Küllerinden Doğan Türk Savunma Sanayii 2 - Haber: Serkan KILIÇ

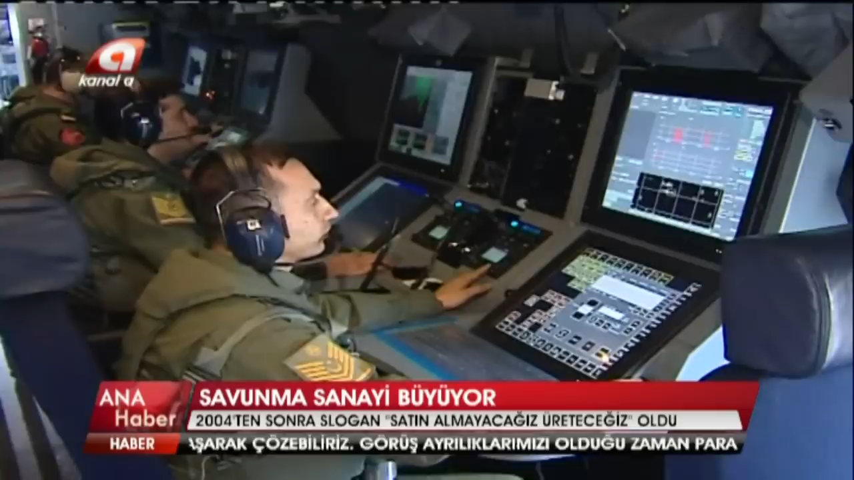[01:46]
Şu anda deniz karakol uçaklarından birinin içerisindeyiz ve son teknoloji silah ve haberleşme sistemleriyle donatılmış durumda.